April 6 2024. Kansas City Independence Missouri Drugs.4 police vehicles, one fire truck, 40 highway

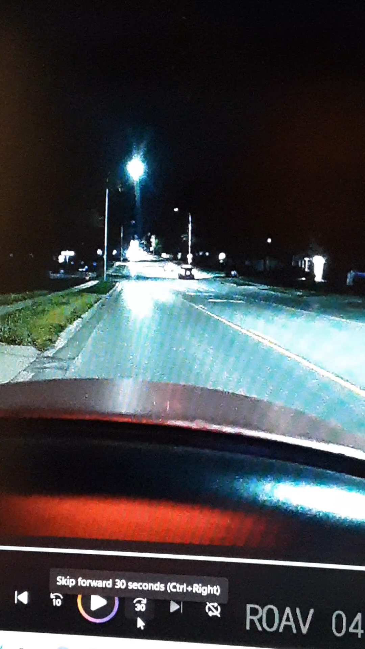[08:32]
Okay, guys. I just pulled over because here comes. Take a look. There goes a fire truck northbound. Now hold on. And here comes a police vehicle southbound at the same time.